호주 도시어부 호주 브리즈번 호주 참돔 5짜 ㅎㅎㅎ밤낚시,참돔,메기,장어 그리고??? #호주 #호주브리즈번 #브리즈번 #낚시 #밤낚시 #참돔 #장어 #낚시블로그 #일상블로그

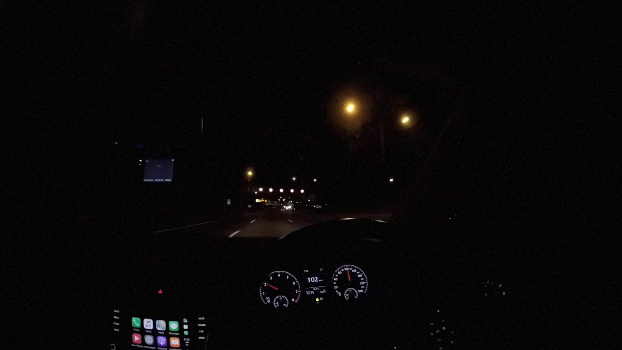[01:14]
102번으로 빠져서 위넘 방향으로 가기 전에 주유소에서 음료수를 사가야 됩니다. 지금 낚시를 하고 있는 친구들이 음료수를 좀 사오라고 하네요.
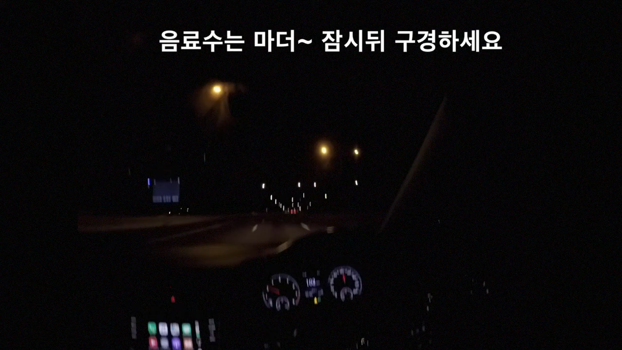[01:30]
가서 그럼 102번으로 빠지겠습니다. 보일 겁니다.